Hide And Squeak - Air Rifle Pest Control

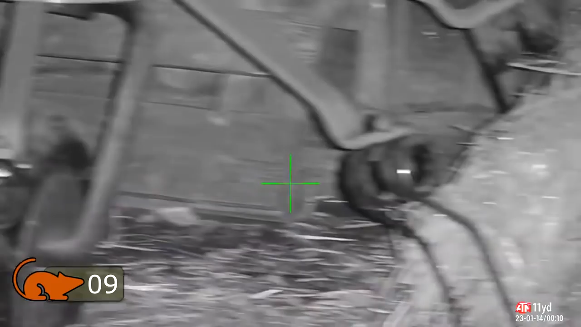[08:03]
Quick scan around on the ground here. Now I did see something across the back of that pallet. I saw it on the thermal.
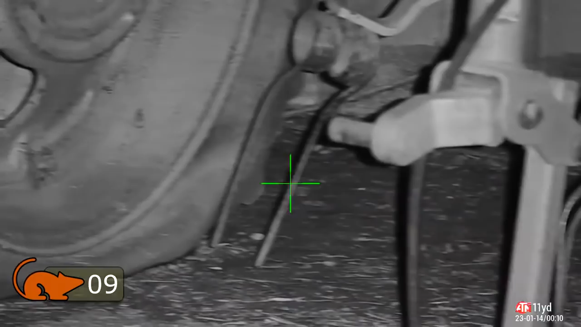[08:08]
So there's no mistaking what I saw.
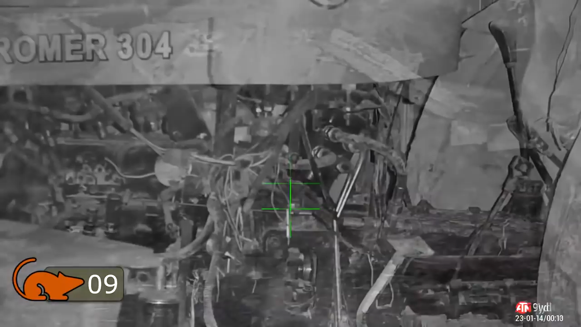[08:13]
Okay. Enough's enough. I'll go in there. And chase these scaly tails out. I'm not going to take a shot in there.
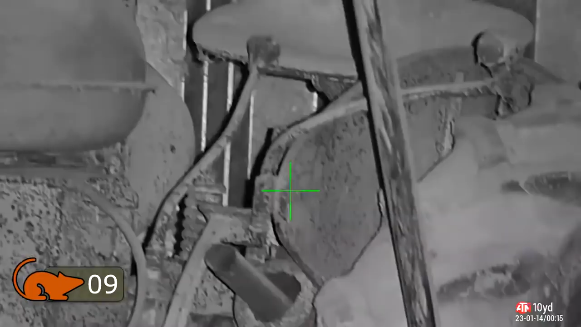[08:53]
One of them bolt straight across the trailer arm at the back. Onto the ground. And into this old tractor here.
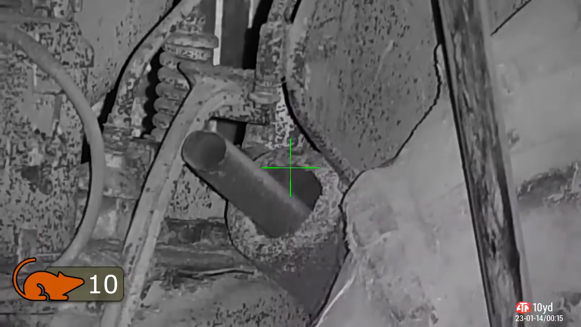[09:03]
There's another one nailed. Straight down. He's on the rat nap. And another one.
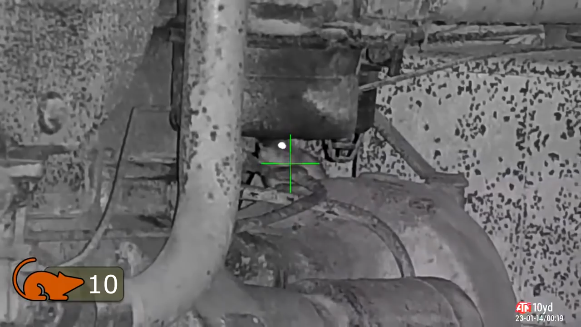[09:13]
Give him a severe headache. Knocked him straight off the back of that unit. Those two were in fairly quick succession.
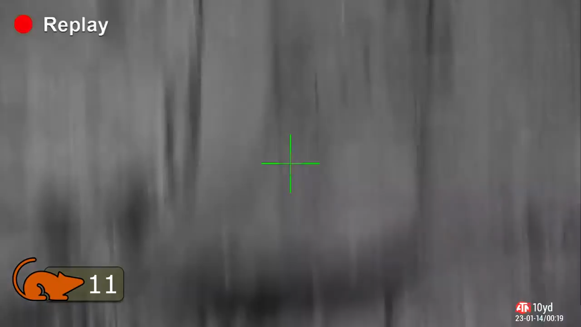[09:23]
Then. I moved on to the straw and the hay. In the bottom corner. Where all the feed is. This has been very active over the last few weeks. And this one's sitting pretty.
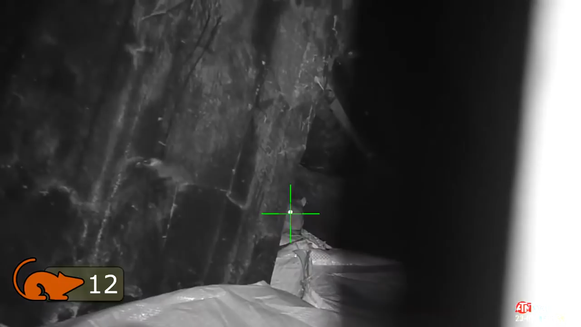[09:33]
That pellet sent him tumbler. Look at this. Wallop. Straight down.
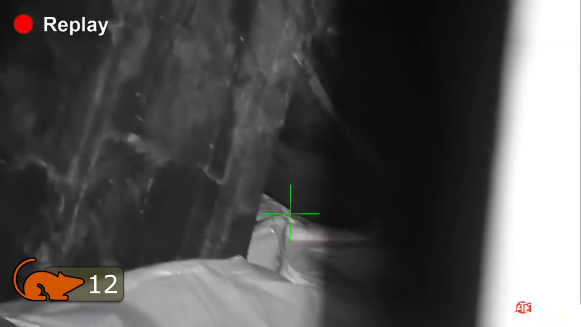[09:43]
This one heard the commotion. And disappeared back into his nest. Just sticking his bum in my face.
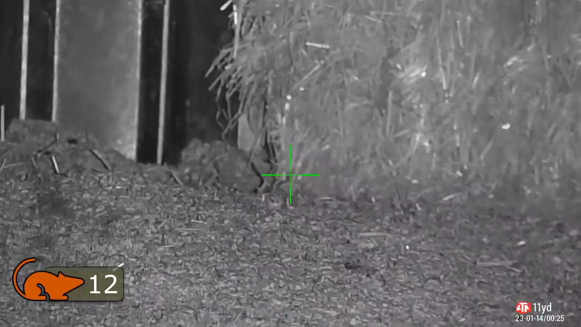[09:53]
Rude. At the back of the barn again. I spot this one.
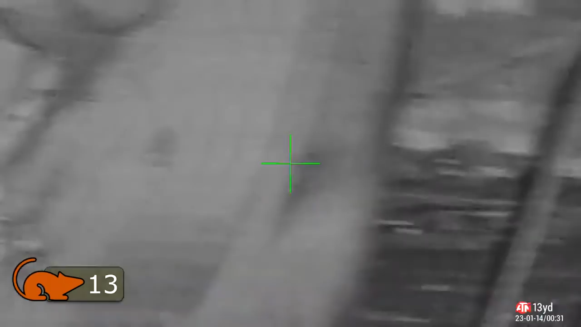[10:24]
Kicks himself off behind the machinery there.
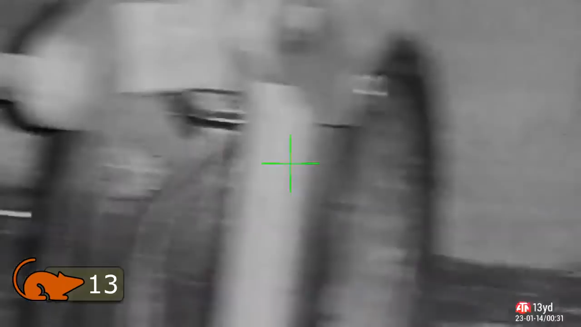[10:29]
There he is. There he is. There he is. Contemplating another shot.
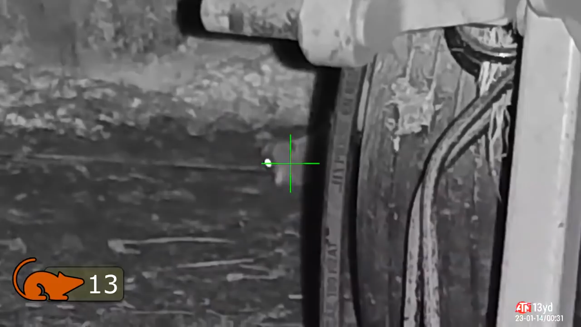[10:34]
But. His head's not moving. Eyes are closed. The tail's going at the back end.
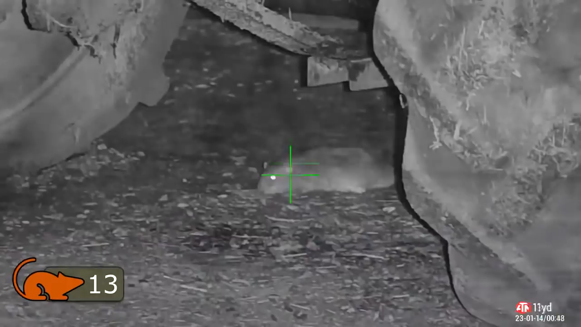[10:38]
He's a goner. This one. Look what he's doing.
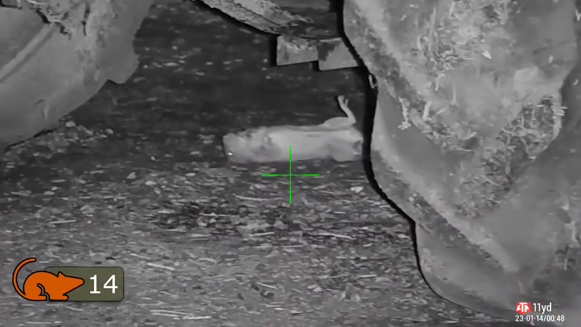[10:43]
Helping himself to some cat food. I put down. That bait spot worked a treat. Liquidized cat food. I use trout, cod and haddock. I think it is. Liquidize it. Mix it up with a little bit of vegetable oil. A couple of raw eggs. Leave it to fester for a few days.
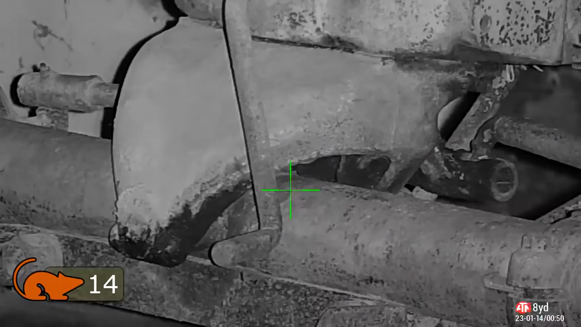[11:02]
And then use it for bait. They absolutely love it.
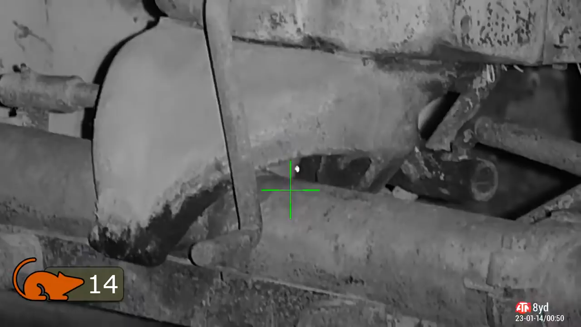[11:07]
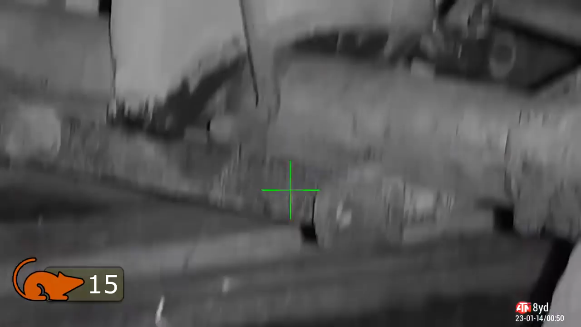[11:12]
That's another one that was hiding in amongst that machinery. Drops down in a second. Heard him hit the floor.